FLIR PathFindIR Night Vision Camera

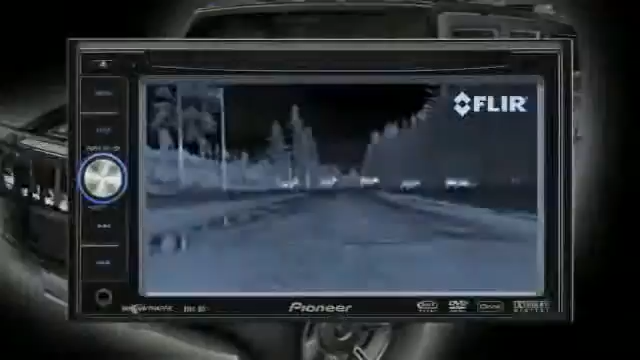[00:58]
the pathfinder is easily displayed on most factory installed or aftermarket video monitors in
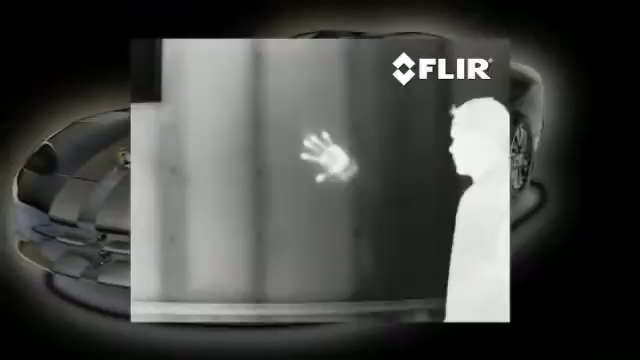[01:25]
based on visible light thermal imagers see subtle differences in temperature warm objects
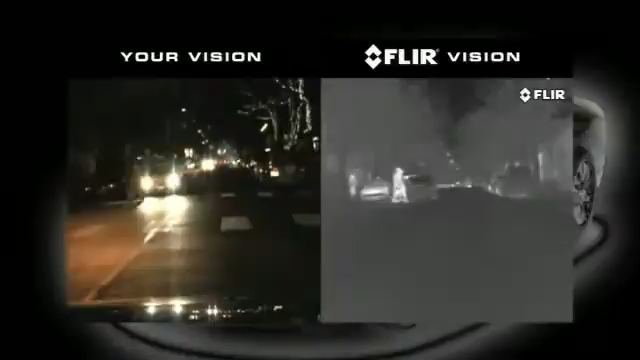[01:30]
appear white and cooler objects appear black and since it detects heat rather than
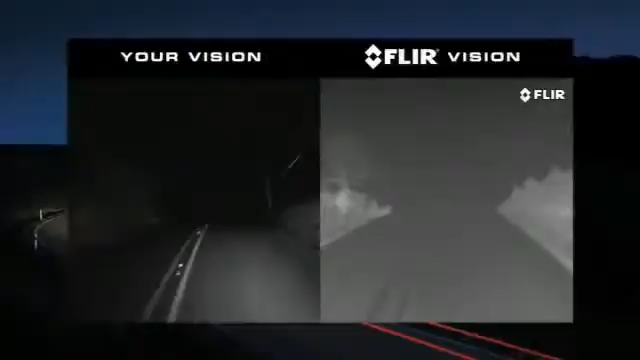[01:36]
light the pathfinder is not affected by oncoming headlights
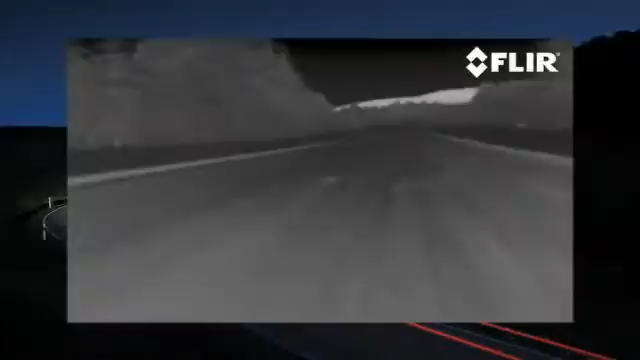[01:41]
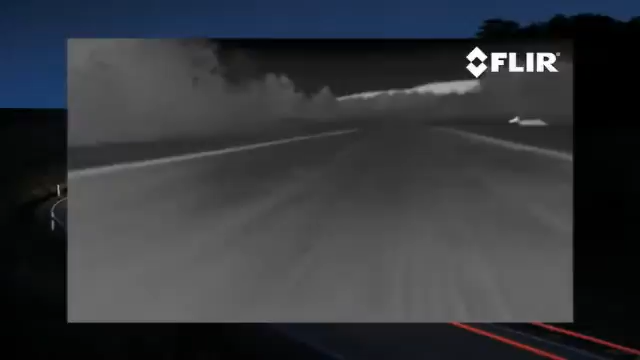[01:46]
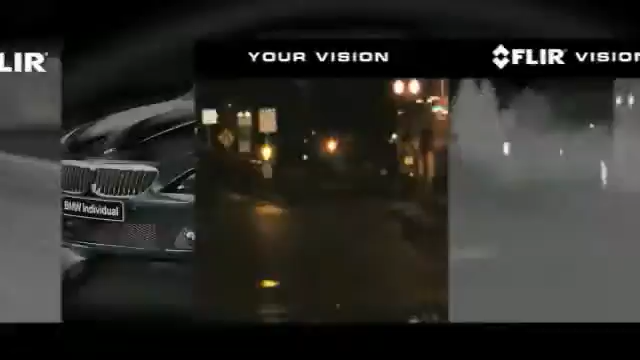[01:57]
pedestrians or stalled cars vehicle
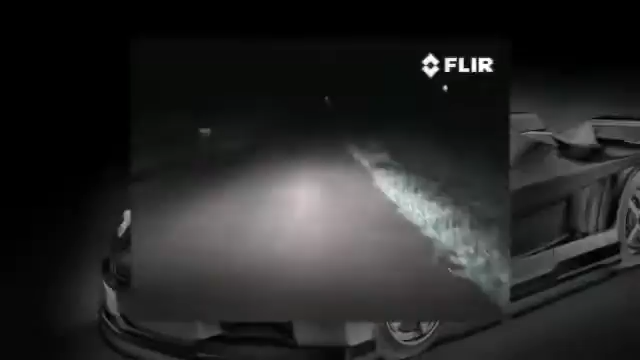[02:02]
headlights provide between 250 and 450 feet of moderate illumination Pathfinder provides an effective range of over four times farther why
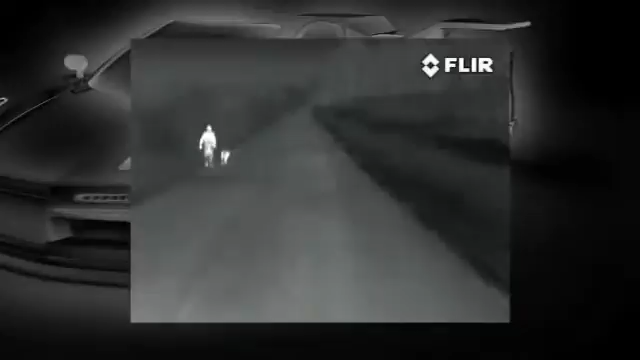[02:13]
is this important because stopping distances depend on three things first is the distance covered between the time your eyes see a hazard and your brain recognizes it then
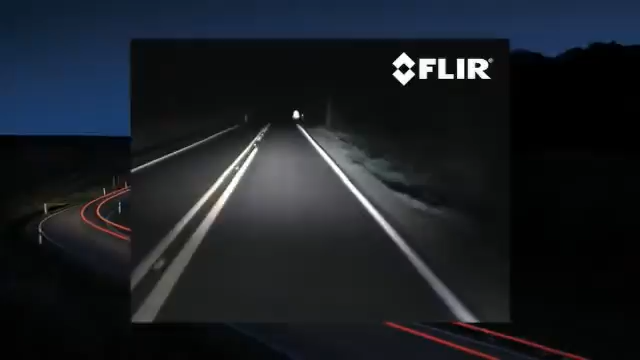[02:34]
headlights at high speeds and bad weather conditions or poorly maintained brakes can
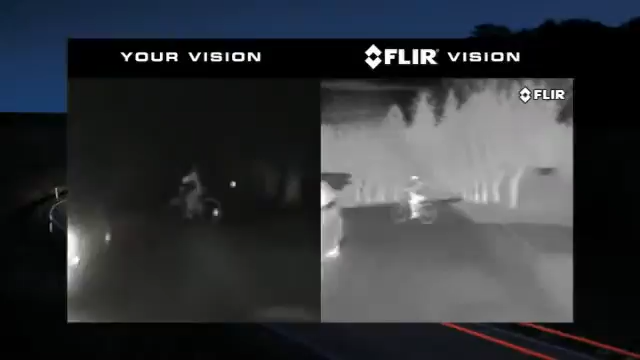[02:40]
make it difficult to stop at any speed Pathfinder gives you the extra time to react to hazards beyond your headlights illumination
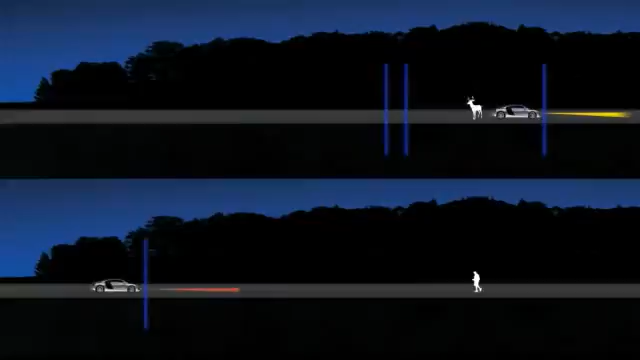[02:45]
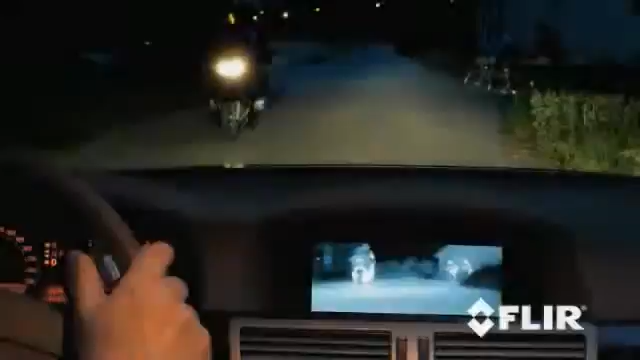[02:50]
while your headlights remain the primary source of illumination Pathfinder is a supplemental drivers enhancement for anyone who drives at night as the largest commercial